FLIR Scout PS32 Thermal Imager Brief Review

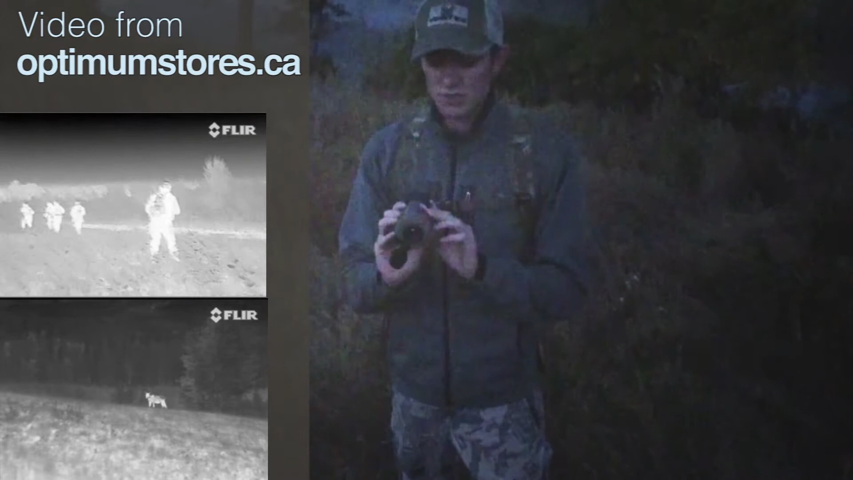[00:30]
It does have the advantage of charging by USB which means you can run it onto a car charger very easily and it's got an instant on feature. Essentially after you touch the power button it's awake in two to three seconds rather than having a charge up time like some of the others.